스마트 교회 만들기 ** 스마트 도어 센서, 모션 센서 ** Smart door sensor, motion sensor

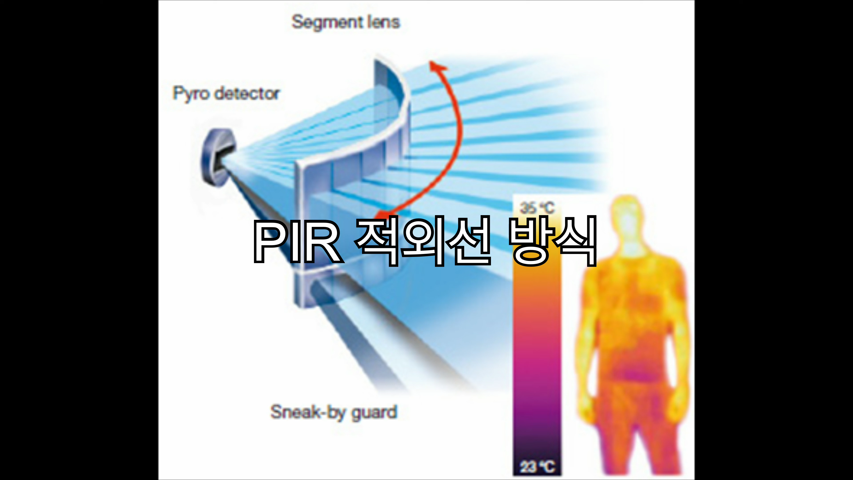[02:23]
On screen: scale top 35°C, scale bottom 23°C
적외선을 사용하는 PIR 방식과 마이크로파를 이용한 방식 등이 있습니다 상점의